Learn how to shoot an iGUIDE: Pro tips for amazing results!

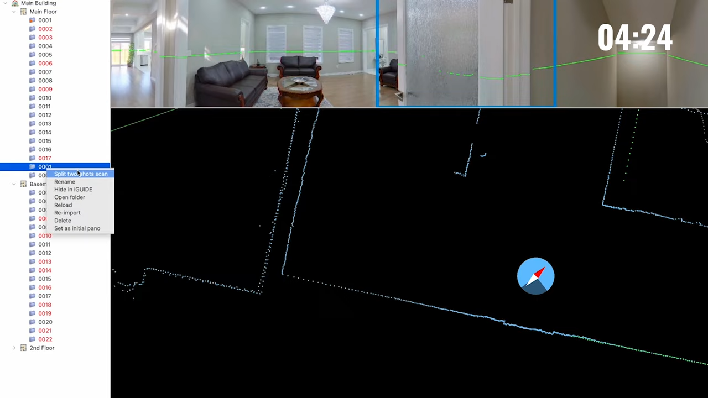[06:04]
So if there is a space so the public can't see it. I'm going to grab one right here.